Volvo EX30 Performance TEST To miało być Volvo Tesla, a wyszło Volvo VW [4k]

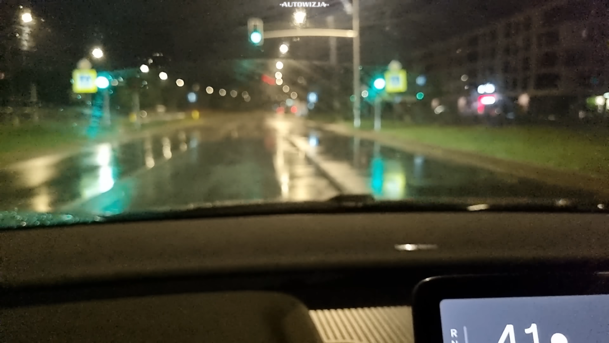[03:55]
A żeby było śmieszniej, to dokładnie w tym miejscu jest fotoradar i ograniczenie do 50 km na godzinę.